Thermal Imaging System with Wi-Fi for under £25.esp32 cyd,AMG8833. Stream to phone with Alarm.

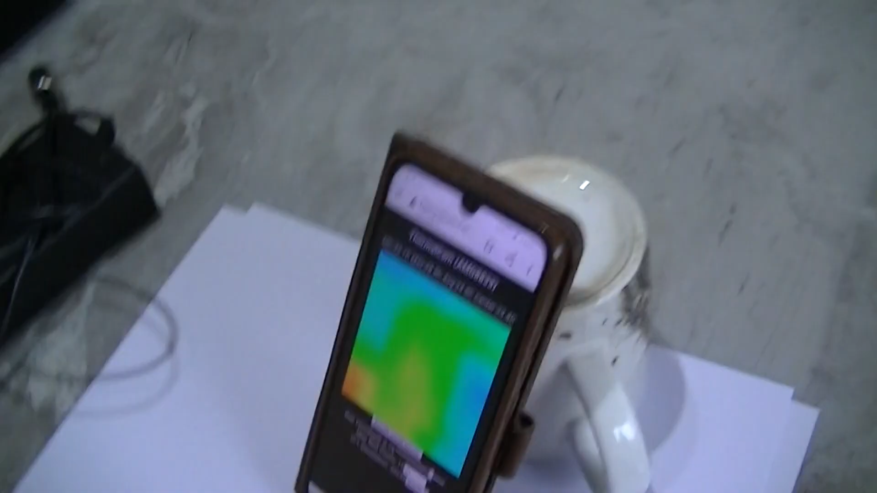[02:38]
design a device, that can keep an eye on it, temperature wise, and I've designed this, what I'll do now, I've plugged that in, put this thermal imager,
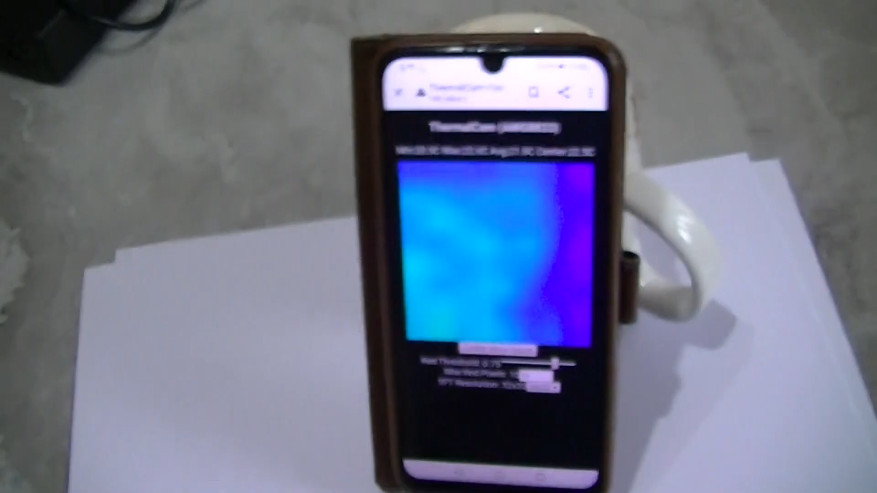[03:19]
I've streamed it straight to my phone,
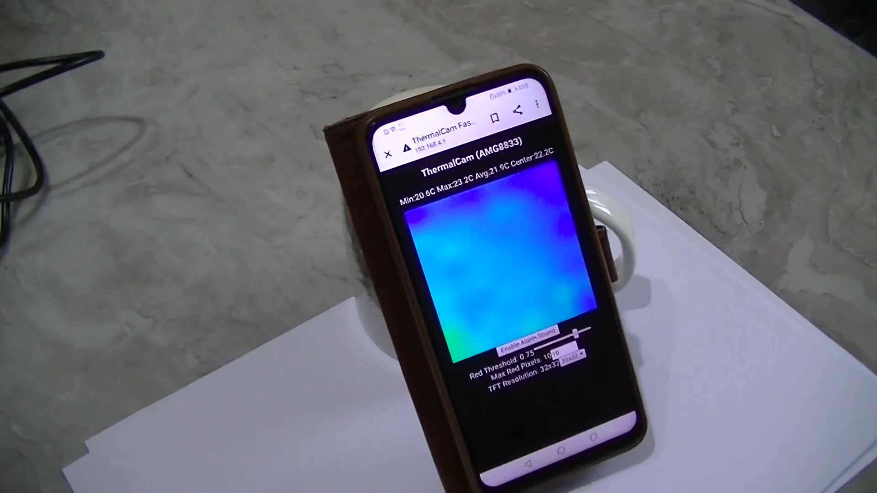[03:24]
look at that, this is a direct connection to my phone, and I've got a fresh old alarm on there,
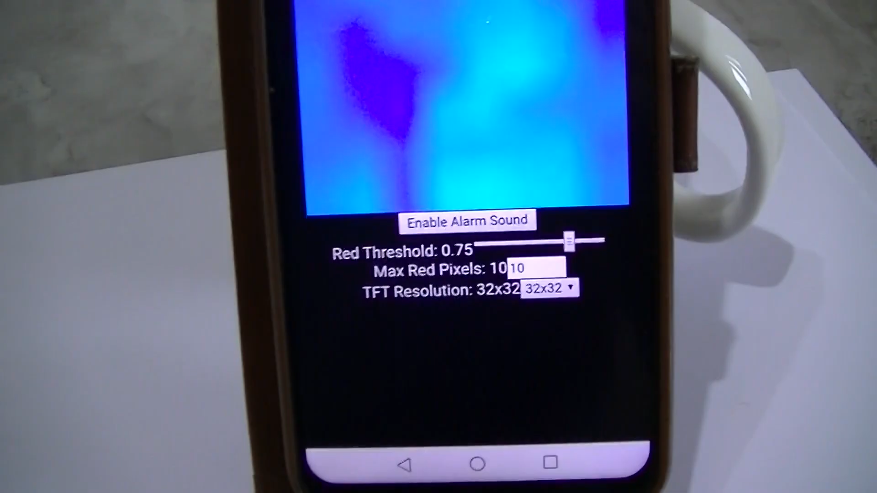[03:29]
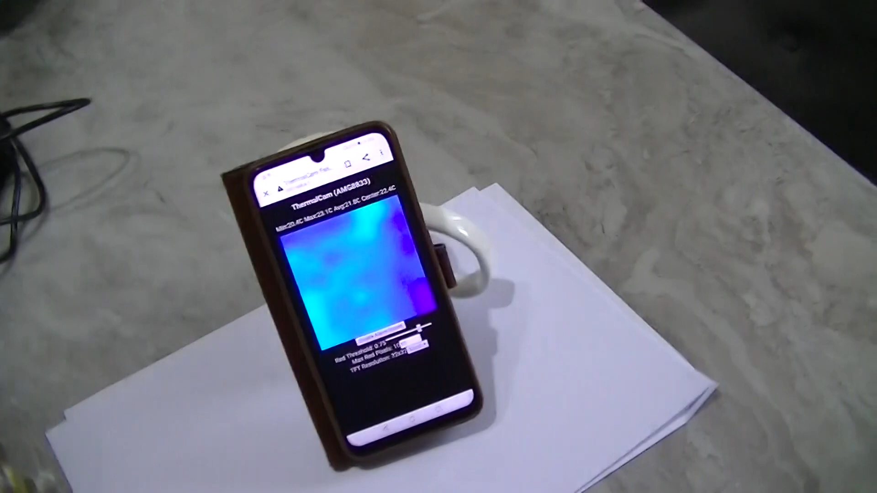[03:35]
so if anything gets warm, it's going to scream at me, so I'll just keep this phone on me, and I can monitor it,
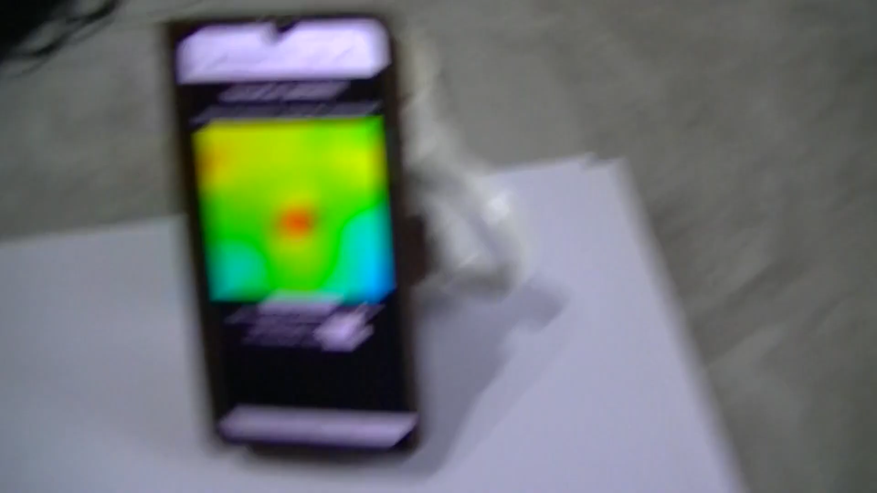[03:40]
that's how sensitive this is, that's me that is,
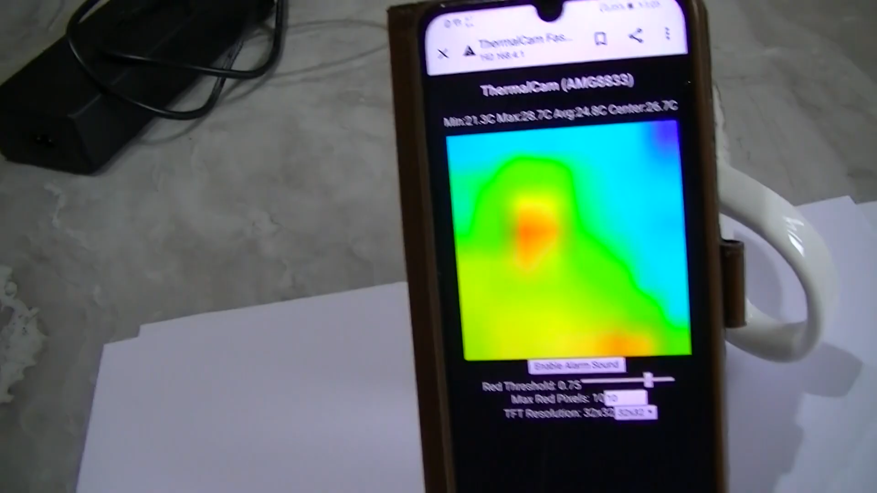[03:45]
On screen: max 28.7°C, min 21.3°C
that's my head, not bad for an 8x8,
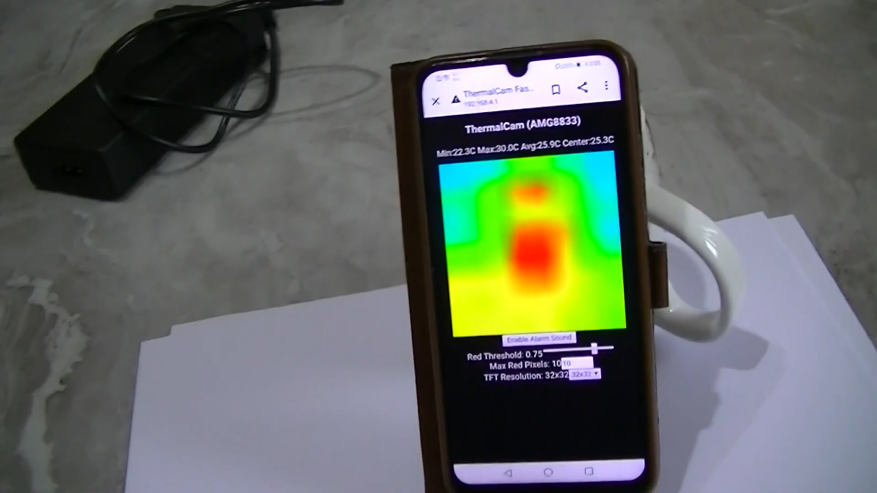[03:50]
On screen: max 30.0°C, min 22.3°C
I can't really lift my hand, because I will show you me arm moving,
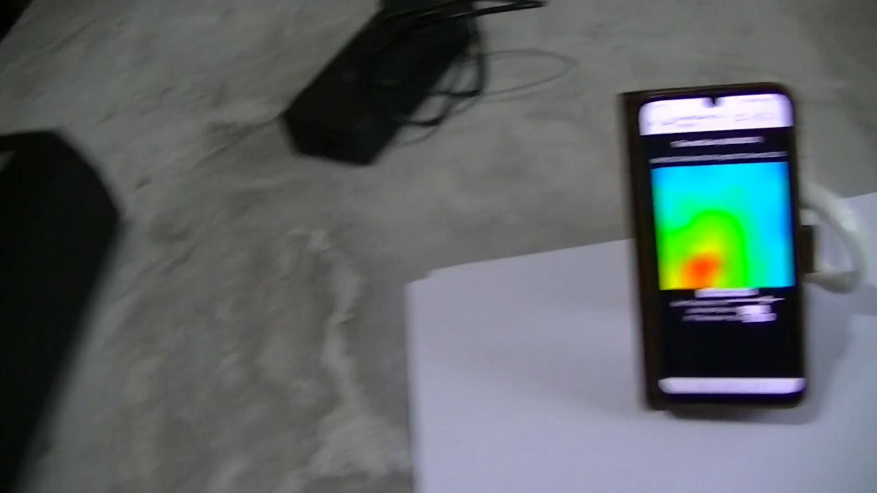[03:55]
but these are great, I mean,
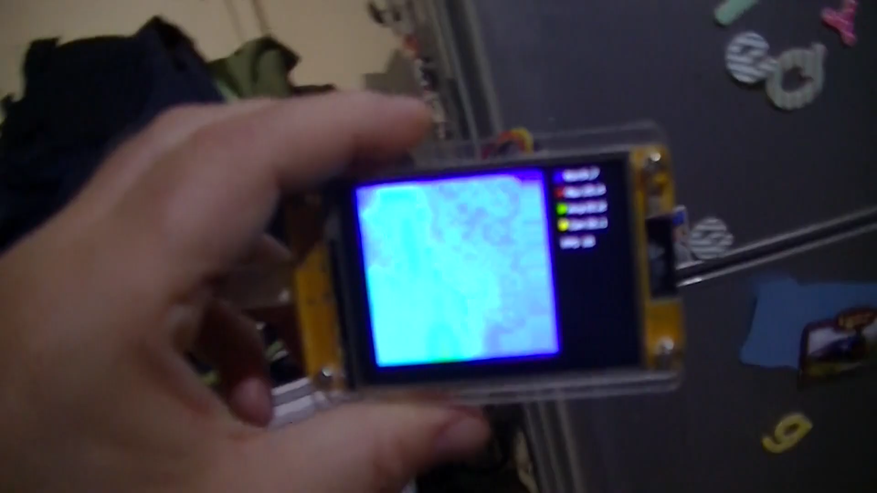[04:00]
for what they are, a simple sensor, I mean, if I open the door of this fridge,
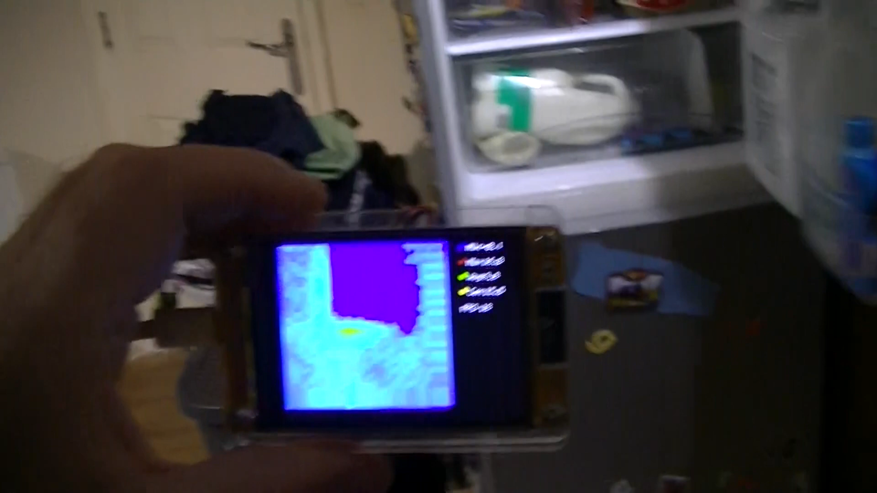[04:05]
if I see it on here, look,
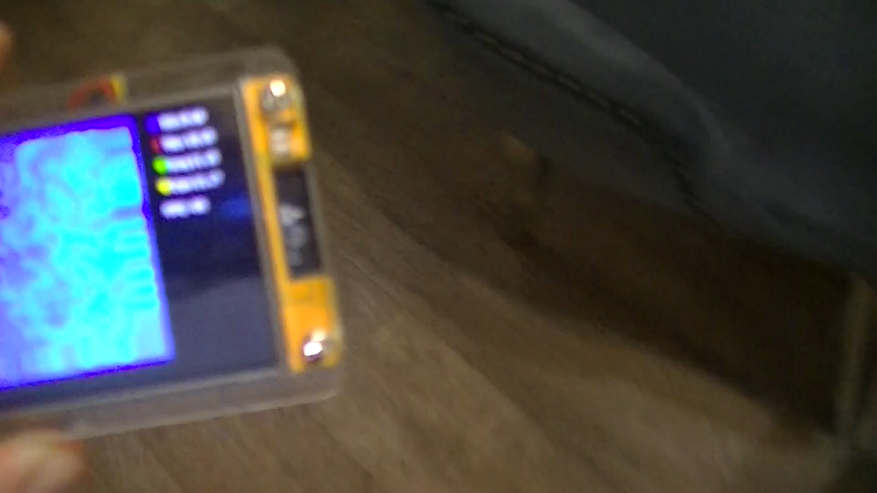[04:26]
so what I'm going to do, is show you how it works,
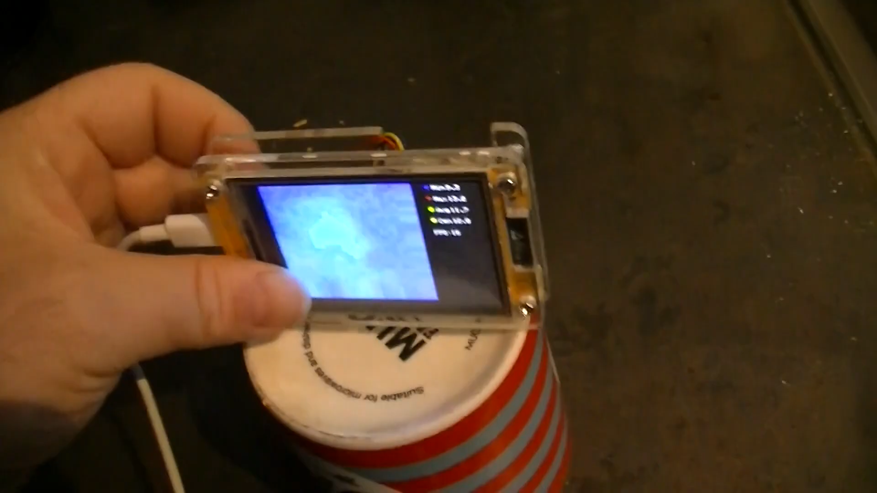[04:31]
so you just put it there,
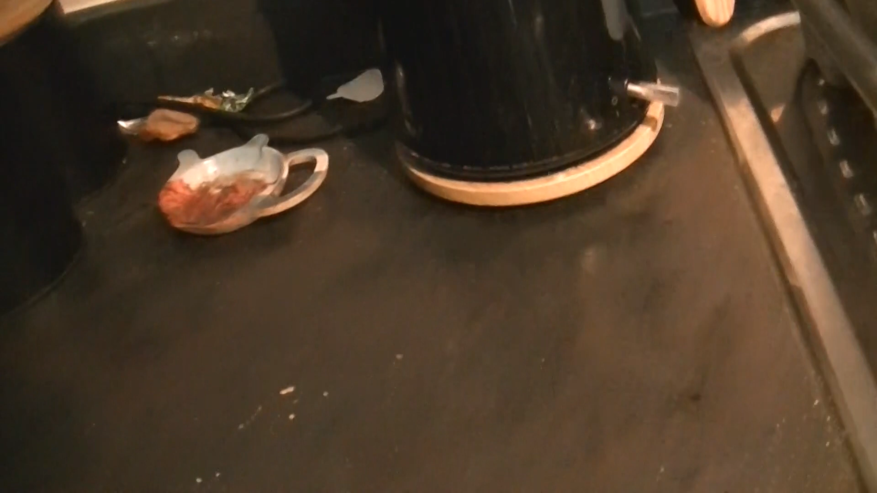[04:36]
nice watching the kettle, isn't it, obviously, what happens with the kettle, I want to put it on, it gets warm, doesn't it,
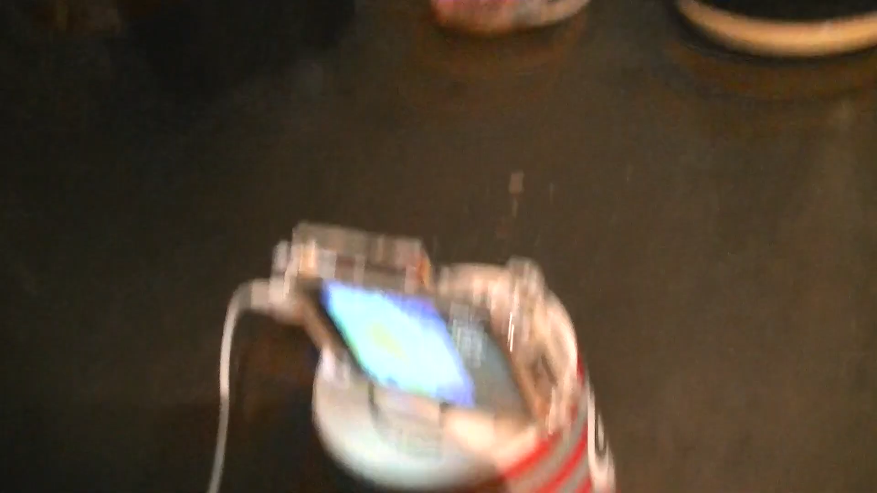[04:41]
so we'll put it directly opposite, I haven't had the kettle on for a while, it should be cold, you can actually see that, can't you, and this is,
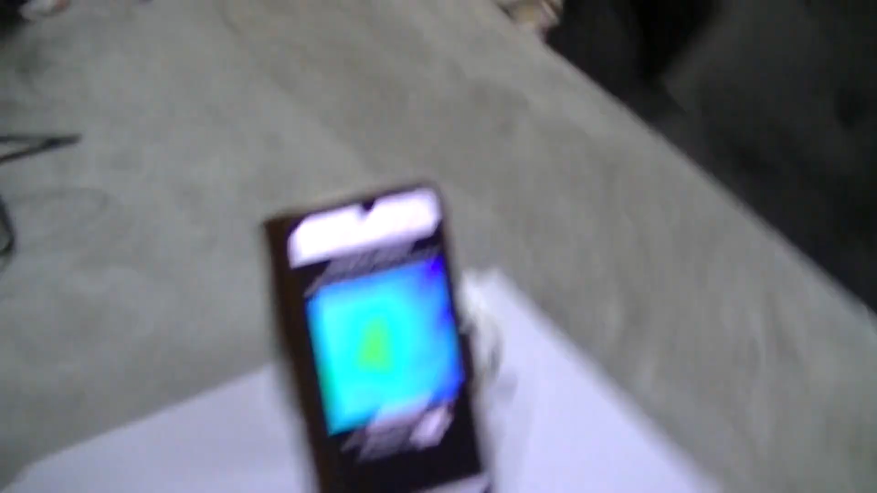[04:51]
the phone, that's what I do, I lower that down, I don't want to lower it too much,